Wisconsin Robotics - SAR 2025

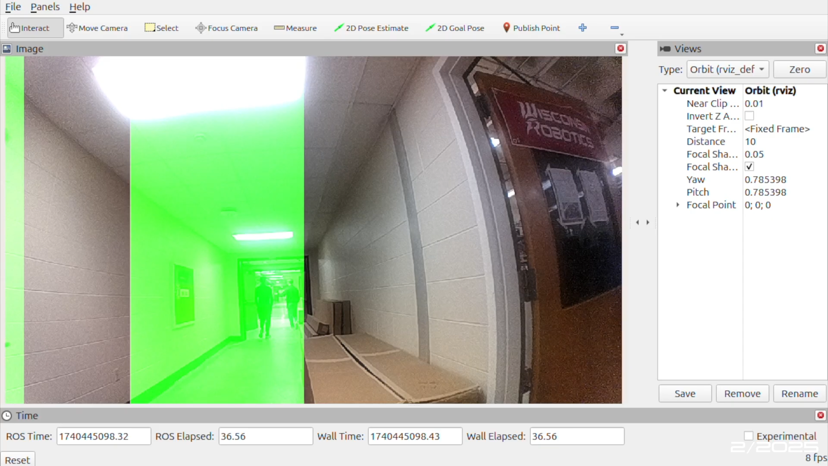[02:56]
During navigation, a depth camera on the rover is used to detect common obstacles and avoid collisions.